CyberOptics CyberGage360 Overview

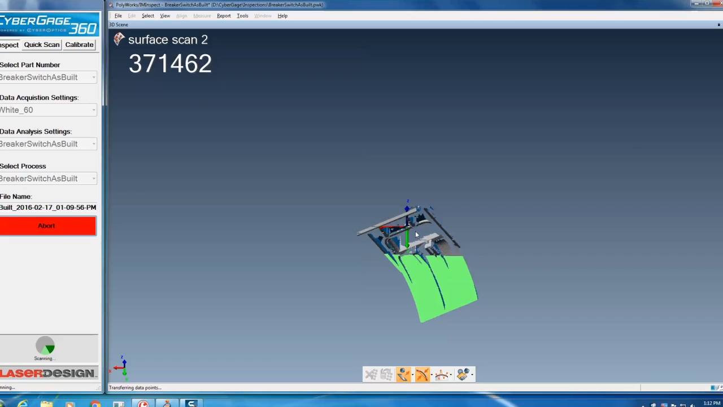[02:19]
So we're scanning from above and from below and we're rotating the part to completely surround the part
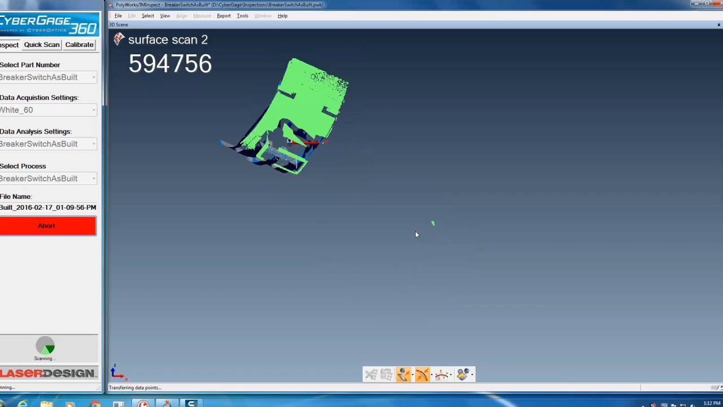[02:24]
with high density point cloud information that's truly accurate
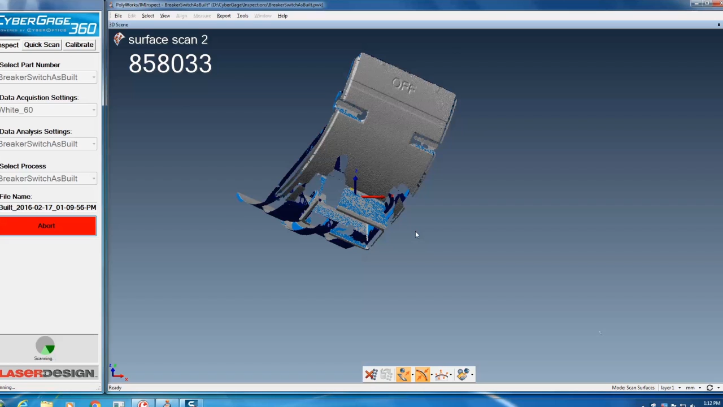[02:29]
you know to the requirements for plastic injection molding for die cast manufacturing machine parts
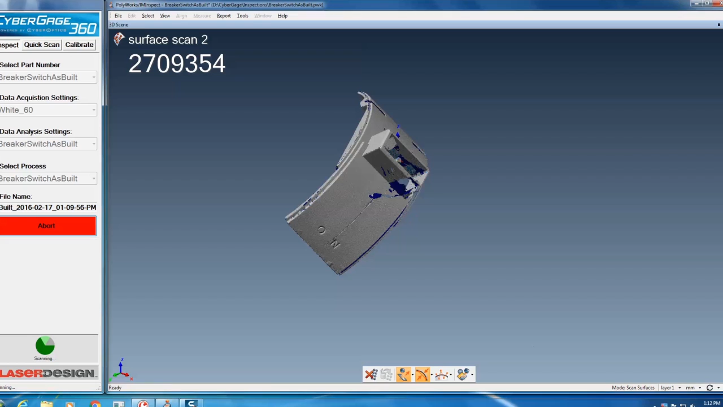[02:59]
So it's not a fully inline inspection technology like CyberOptics is truly known for.
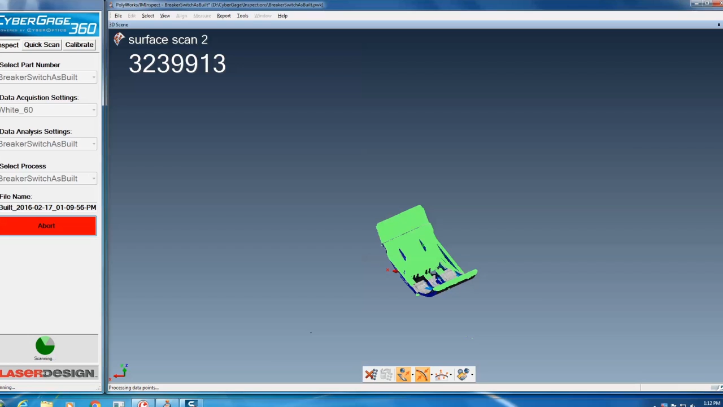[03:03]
This is a sampling inspection technology that's designed to be near the factory floor on the factory floor or in a metrology lab.
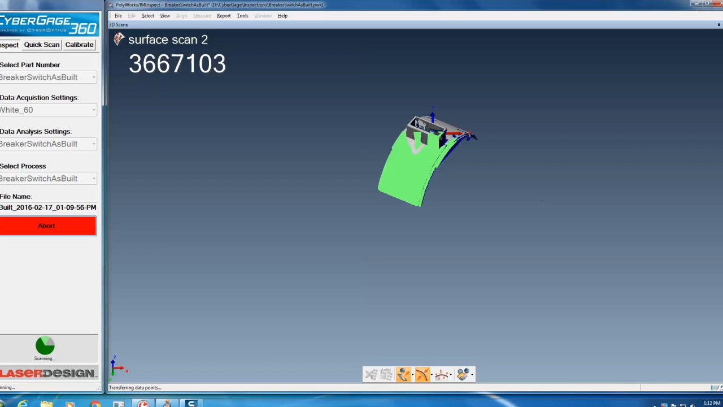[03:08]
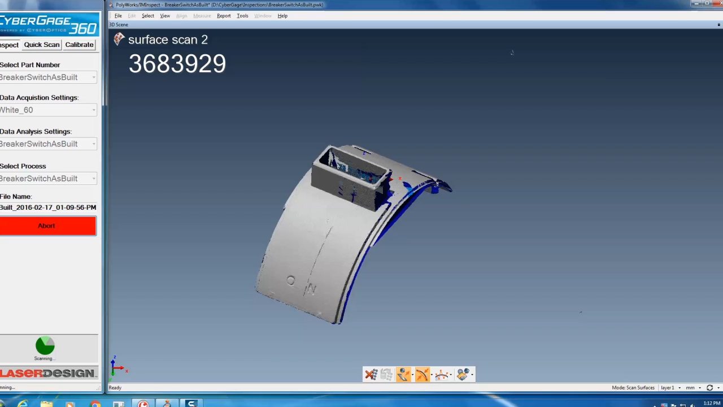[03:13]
So these machines we believe the CyberGauge 360s will be found almost anywhere from engineering to manufacturing primarily because of the ease of use and the complex shape high accuracy capability for capturing these
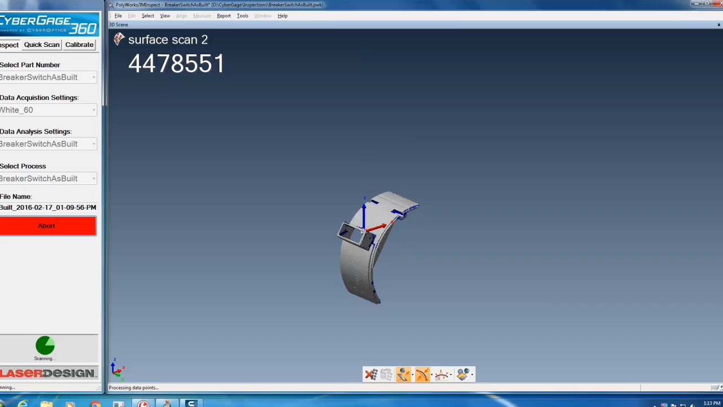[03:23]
complex shapes for you know literally engineering and manufacturing applications. The technology that has been incorporated into this one-stop
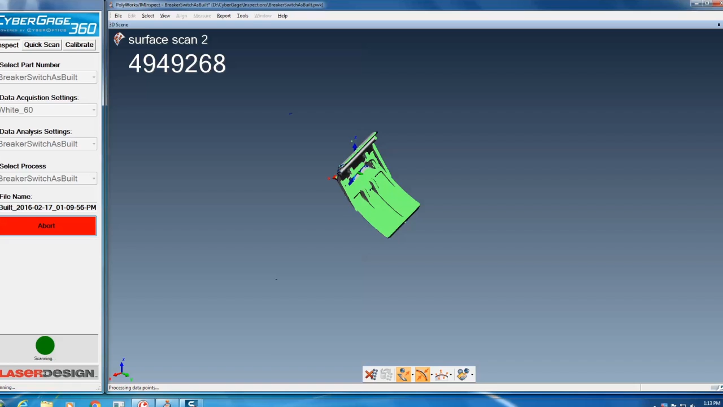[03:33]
inspection system is the CyberGauge technology
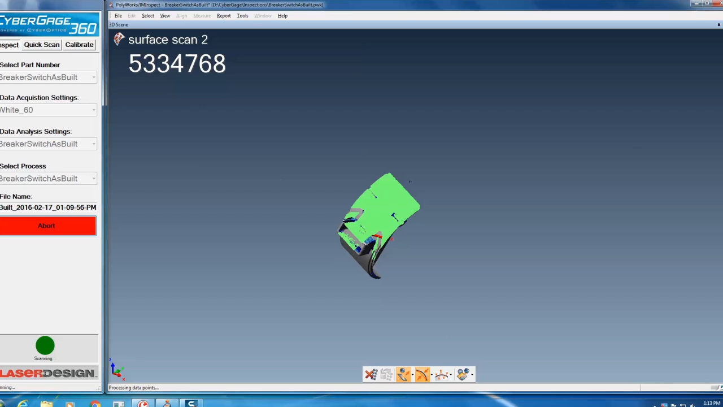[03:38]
that's based upon what CyberOptics refers to as the MRS technology.